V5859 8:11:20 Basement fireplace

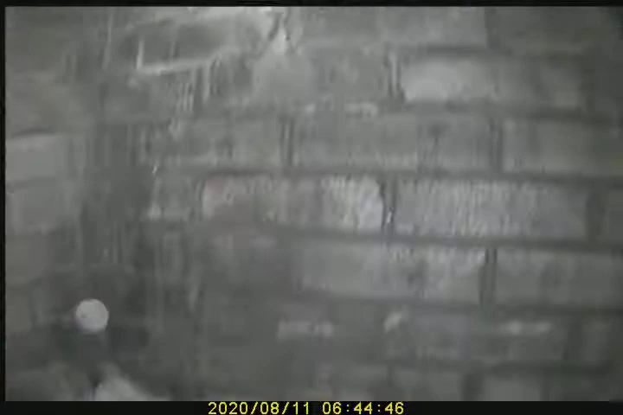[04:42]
I recommend a heat shield joint repair and fluid resurfacing be performed.